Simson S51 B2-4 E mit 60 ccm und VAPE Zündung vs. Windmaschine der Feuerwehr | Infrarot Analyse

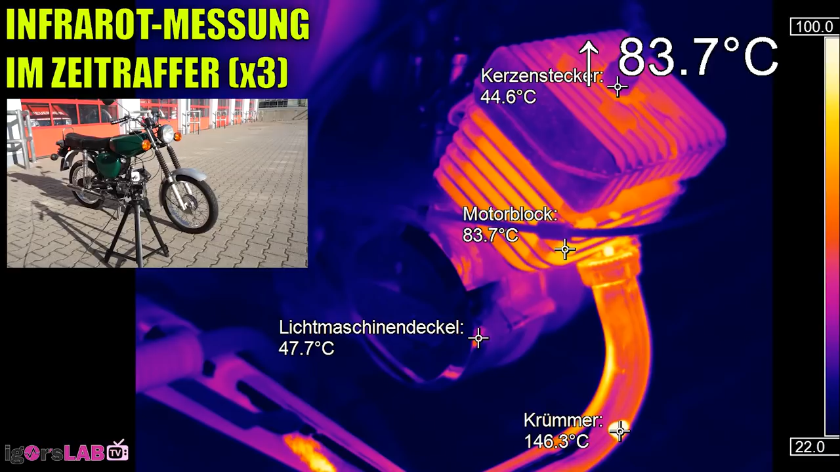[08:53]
Das ist ja mal noch gar nichts. Das ist Mädchenkram. Das ist was für Warmduscher, für Leute, ja, die auch gerne mal im Winter ihre Finger irgendwo drauflegen wollen, weil es halt ein bisschen kalt ist.
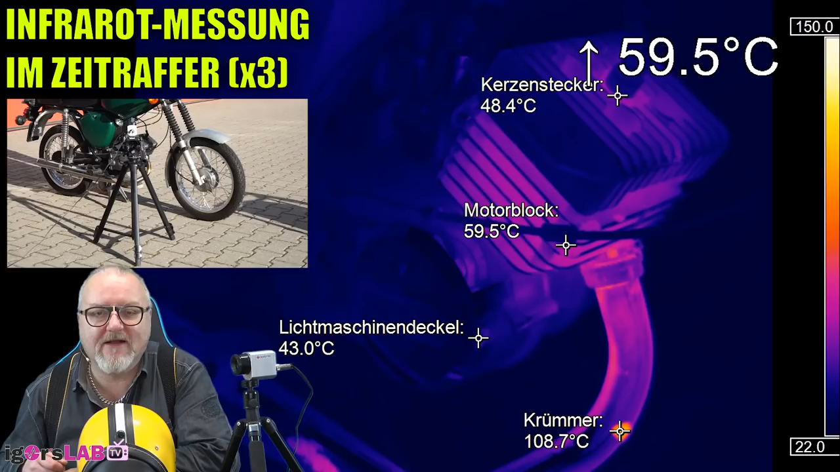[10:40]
Natürlich habe ich es auch im Hintergrund im Zeitraffer laufen lassen, weil was soll der ganze Spaß? Also wir können jetzt hier noch eine Viertelstunde sitzen und da wächst uns noch ein zweiter Bart. Das muss auch nicht sein. Es wird jetzt so langsam heiß, vor allem unten am Krümmer. Und das entwickelt sich und entwickelt sich und entwickelt sich und entwickelt sich.
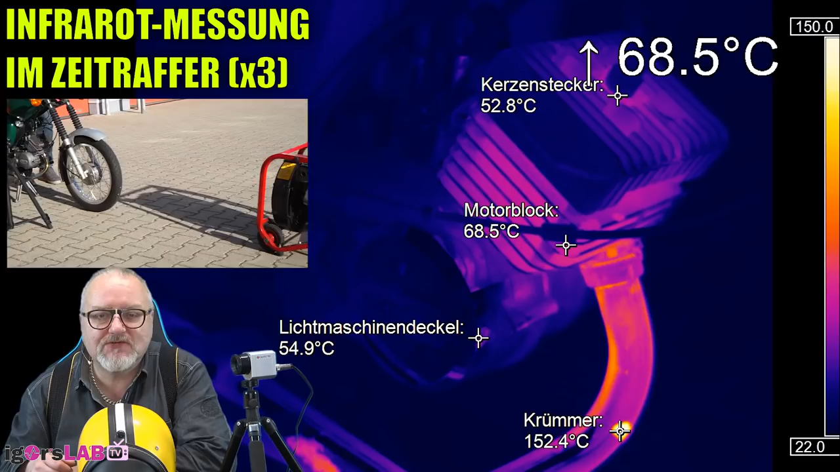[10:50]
Das werden dann am Schluss etwas über 250 Grad unten am Krümmer. Der Motorblock ist übrigens deutlich kühler. Logisch, wir haben ja auch Fahrtwind, wir haben die Kühlrippen und die saugen den auch so richtig schön auf. Also da findet ein ordentlicher Wärmeaustausch statt. Und wenn man sich dann hinter die Simme stellt, dann kommt es nicht nur heißer als ein Auspuff raus, sondern dann auch so die warme Abluft.
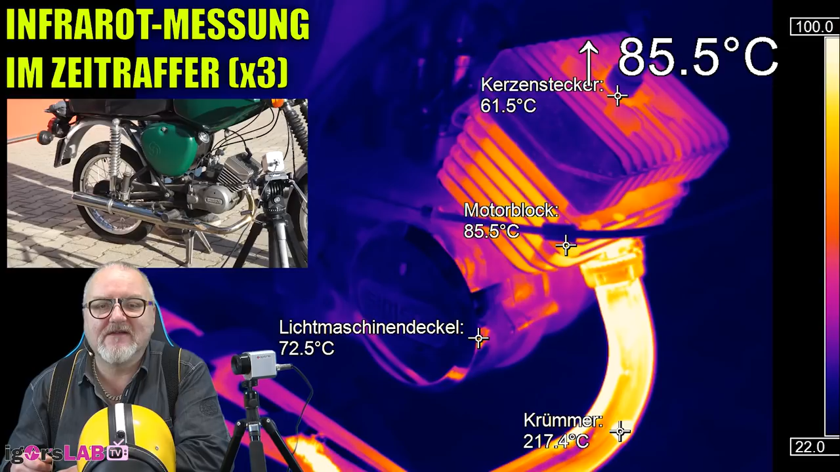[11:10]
Die Windmaschine tut, was sie soll, 1, Simme 0 immerhin. Also der Fahrtwind, den diese Windmaschine erzeugt, der haut mich zwar nicht da aus dem Sattel, aber er reicht locker aus, um diese Simme auch,
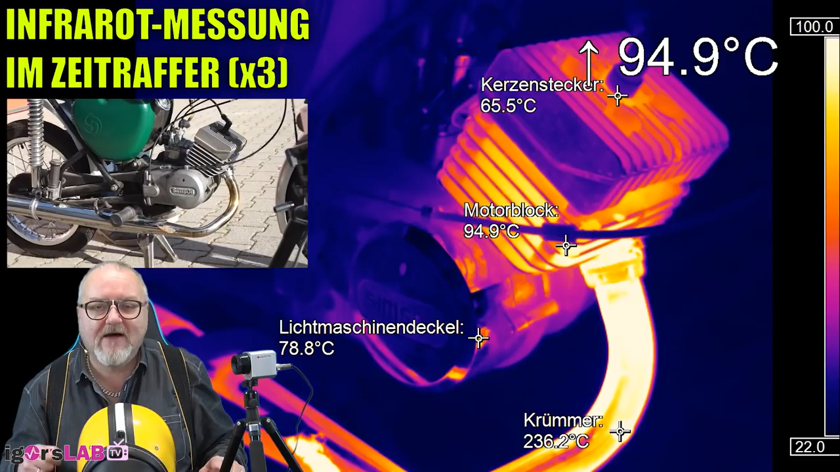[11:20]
ich sage jetzt mal realitätsnah, so schön runterzukühlen, dass dort nichts explodiert, dass auch der Krümmer da unten nicht wegschmilzt oder der Auspuff da irgendwie die Flogge macht.